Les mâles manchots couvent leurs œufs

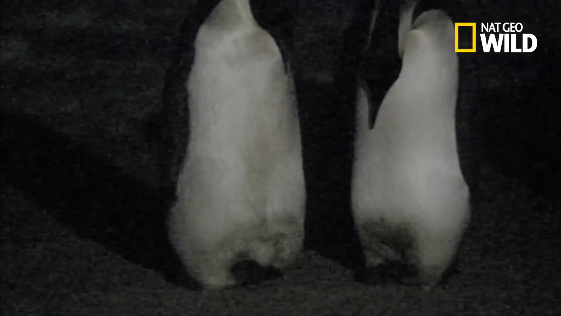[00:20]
Tandis que les mâles assurent la couvaison, les femelles sont libres de partir se nourrir en mer durant les mois d'hiver.